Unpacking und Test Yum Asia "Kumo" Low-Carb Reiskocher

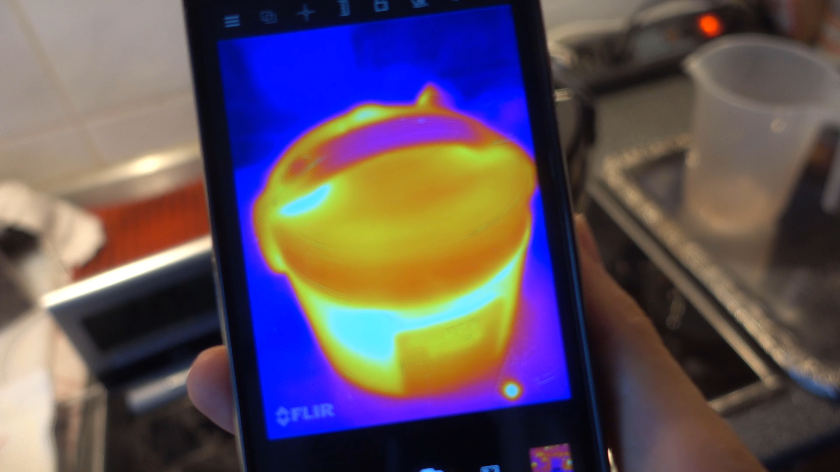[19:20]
So, jetzt schauen wir uns hier mal die Infrarotsignatur von dem Topf an.
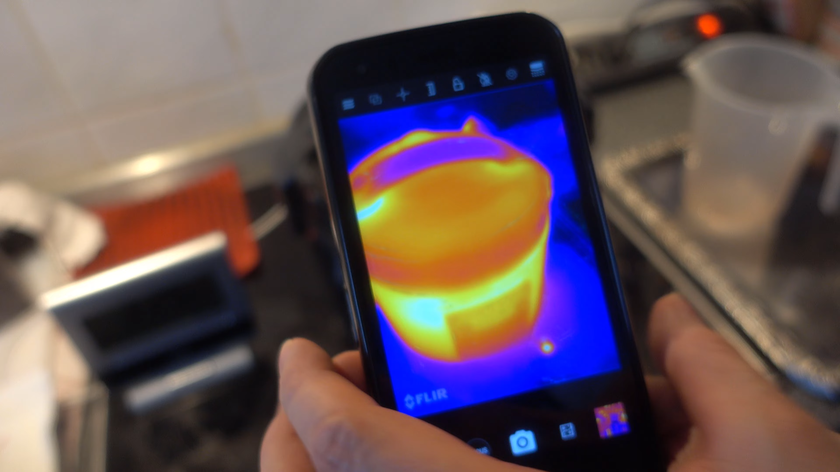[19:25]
Ich mache den jetzt auch mal auf.
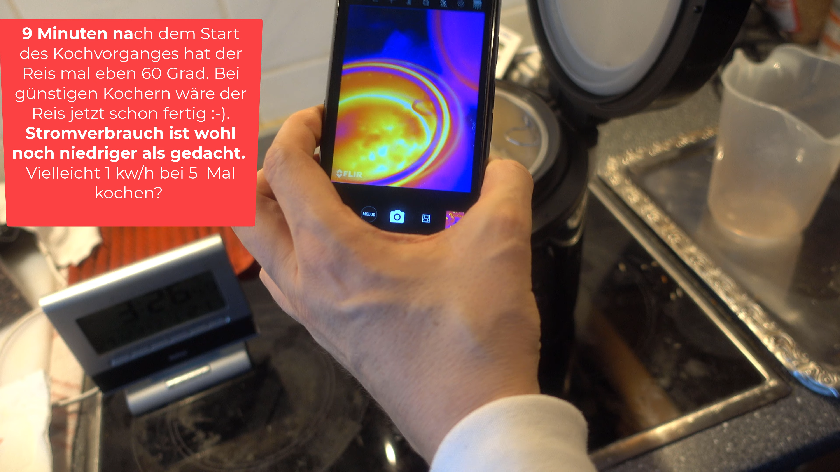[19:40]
Wie heiß ist der Reis schon? Schauen wir mal.
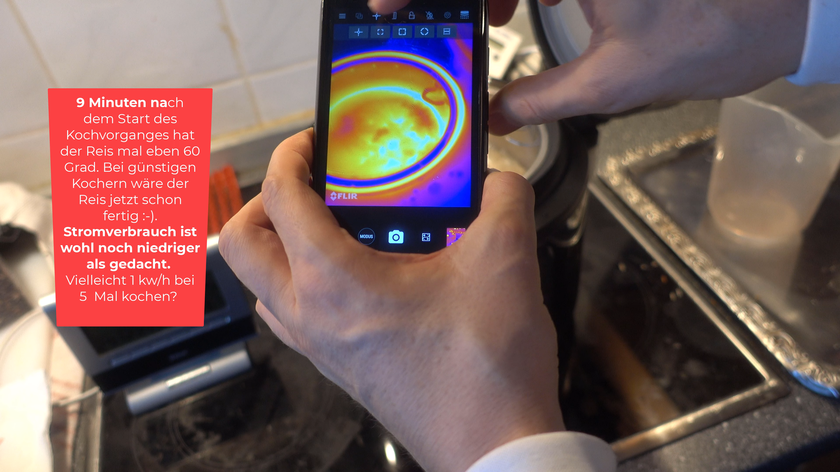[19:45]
Also der hat bis jetzt etwa
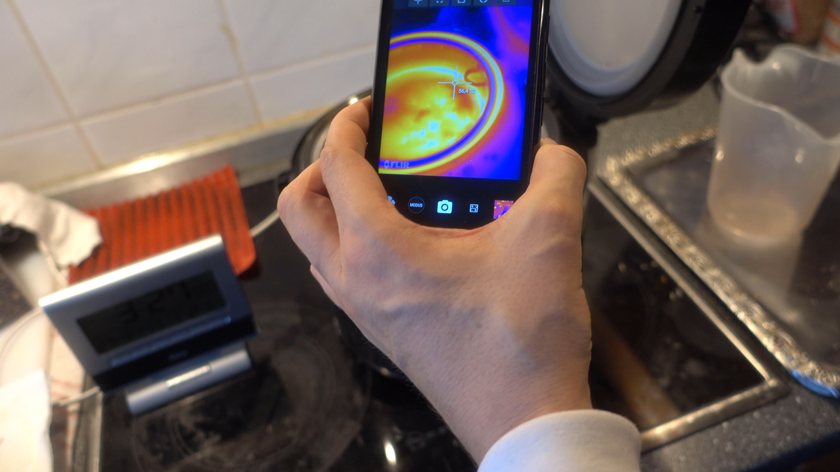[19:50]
55 Grad.
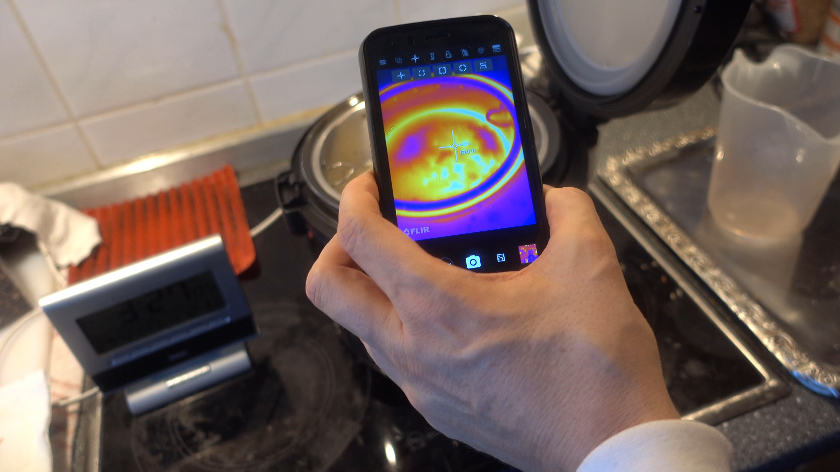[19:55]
60 Grad.
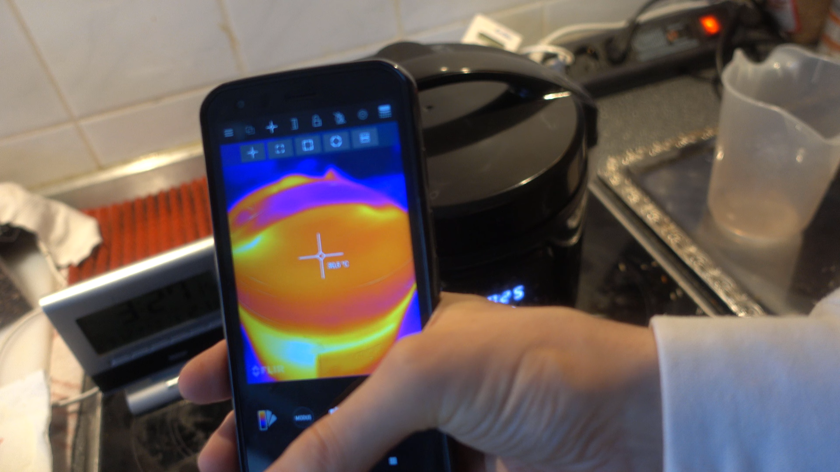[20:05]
Der Topf selber wird hier nicht sonderlich warm.
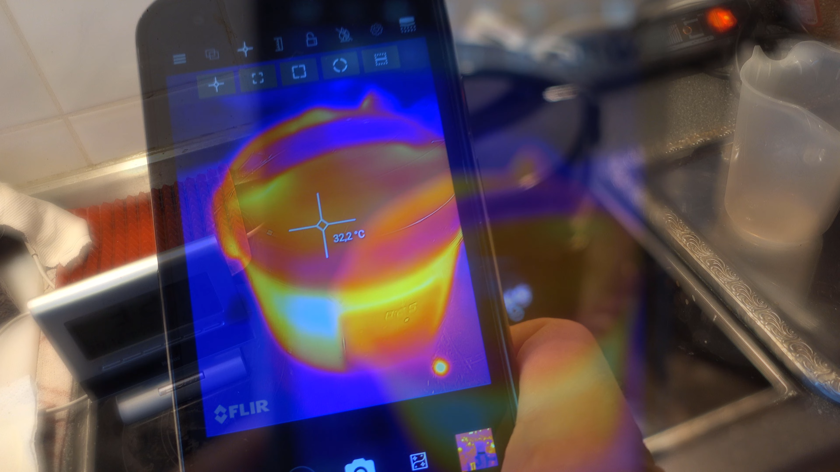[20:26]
On screen: spot 32.2°C
Hier kann man sagen, der Deckel bleibt sowieso kalt hier.
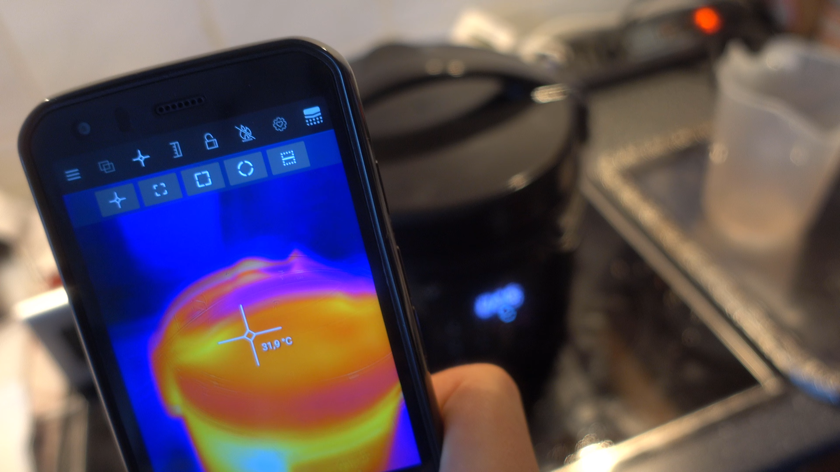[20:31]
So, und wieder ist etwas Zeit verstrichen. Wir sehen das ja auch hier bei der Uhr immer.
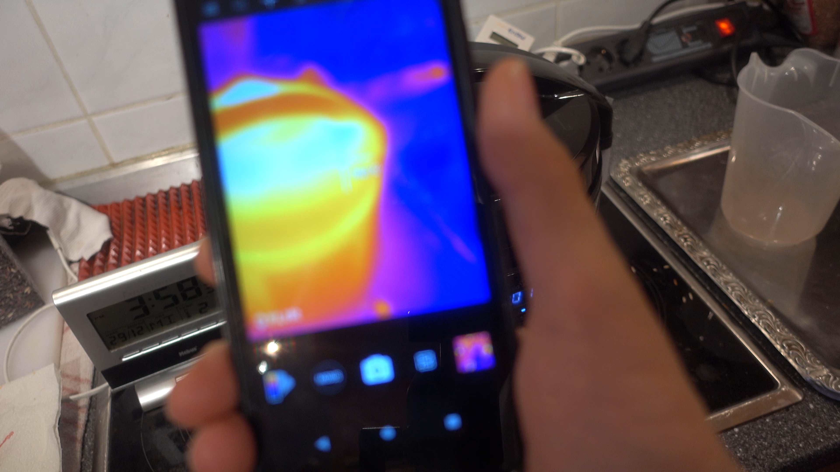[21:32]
Der Topf zeigt jetzt nur noch 001 an hier. Und die Temperatur vom Deckel hat sich auf
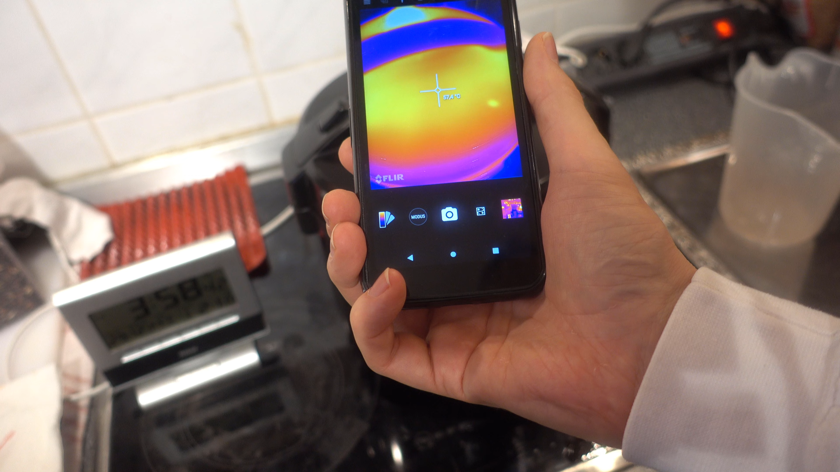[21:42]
58 Grad erhöht.
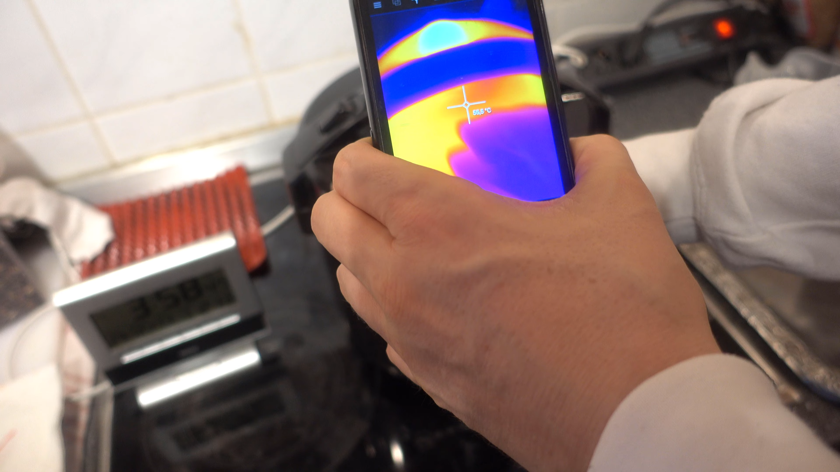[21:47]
Aber ich kann da trotzdem drauf greifen.
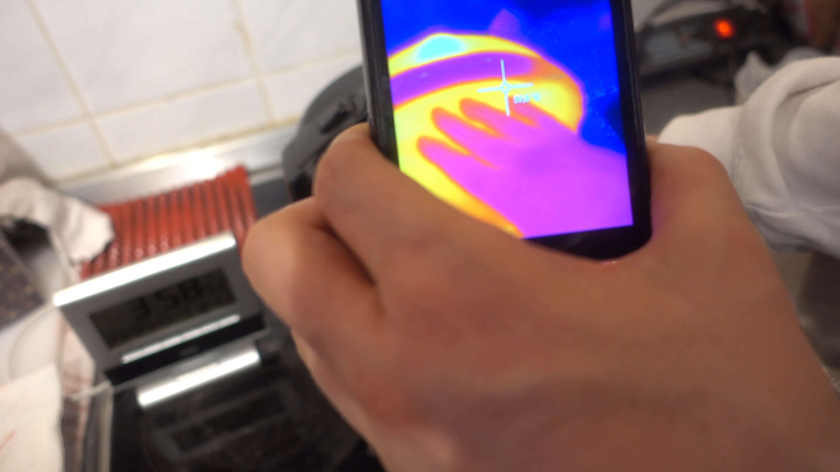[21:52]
Also ist es jetzt nicht so, dass man sich verbrennen könnte.
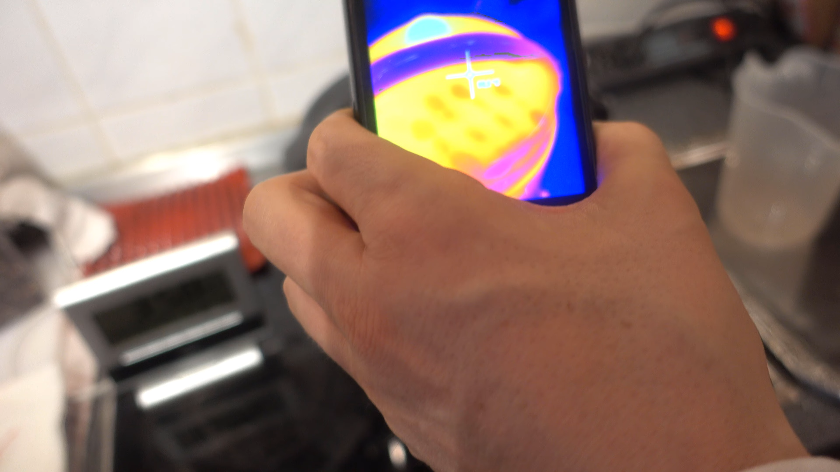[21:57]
Der Griff ist kalt.
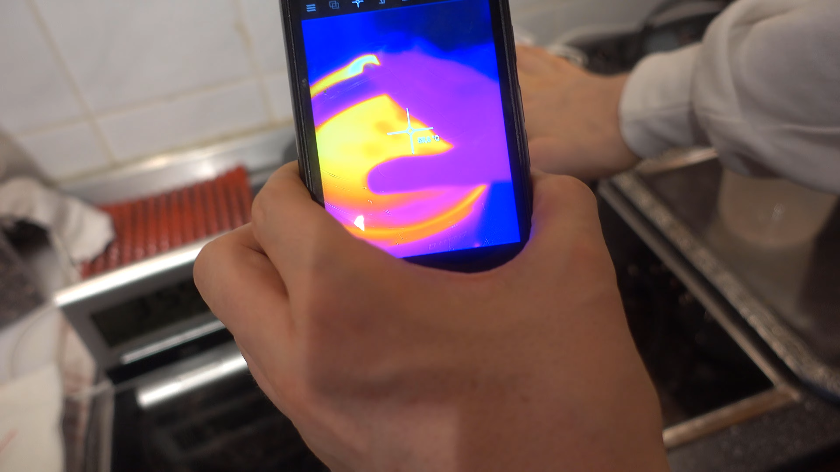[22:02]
Sieht man ja auch hier. Natürlich der Auslass hier ist etwas wärmer. Geheizt wird jetzt nicht mehr.
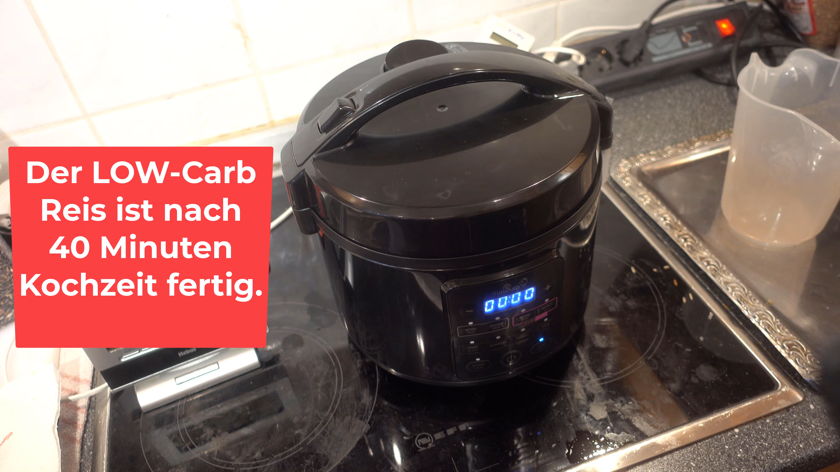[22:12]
Welche Temperatur hat denn mein Reis. Das steht jetzt 00. Da unten. Jetzt mache ich die Sache mal auf. Er hat ja auch gerade gepiepst. Also das sieht mir aus, wie wenn der Reis fertig ist hier.
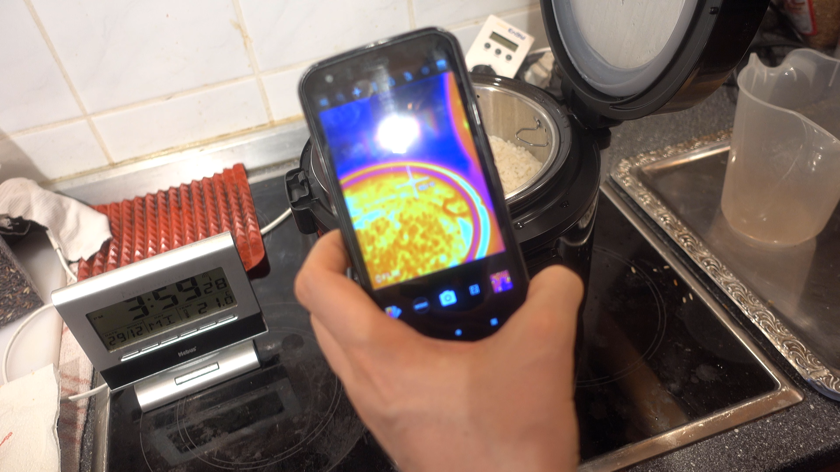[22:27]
Der Reis hat jetzt etwa 90 Grad.